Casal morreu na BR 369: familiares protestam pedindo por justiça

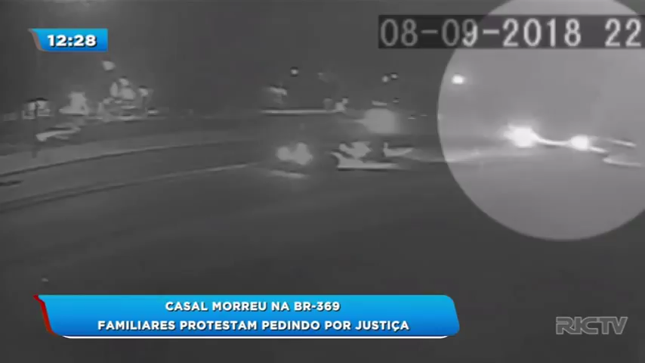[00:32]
Em que esse carro passa, já depois de ter atingido os dois, descontrolado. É uma câmera de segurança da própria BR-369, que mostra ele passando por ali. E nesse caso, a coisa é muito pior. Porque, ó, ele estava embriagado. Há elementos pra isso. A polícia tem elementos pra saber que ele estava tirando um racha. Ele não parou no semáforo, desrespeitou a sinalização. E pra mim, o pior de tudo, ele estava com a carta de habilitação caçada. Ele estava sem carteira. Ele não poderia estar dirigindo.